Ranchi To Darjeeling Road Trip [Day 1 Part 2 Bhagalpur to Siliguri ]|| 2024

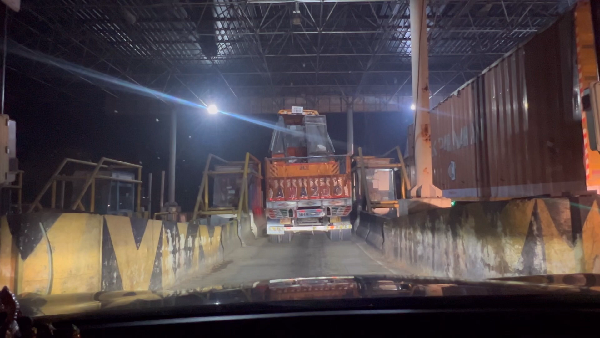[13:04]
ये सिलीगुड़ी से पहले का टॉल है, लास्ट टॉल है सिलीगुड़ी। अब यहाँ से हार्डली 25 किलोमीटर्स है तो सिलीगुड़ी हम लोग पहुँचने वाले हैं।